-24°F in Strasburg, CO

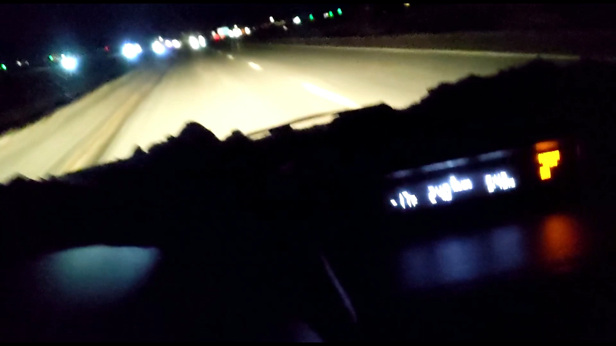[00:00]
It is December 22nd. I'm heading east on I-70, and it is negative 17 degrees Fahrenheit.
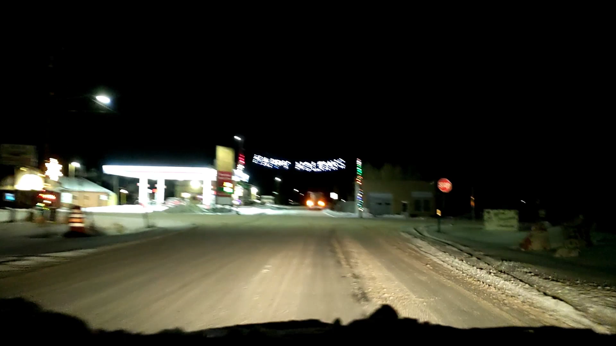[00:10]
I am in Strasburg. It's December 22nd, and it is negative 18 degrees Fahrenheit.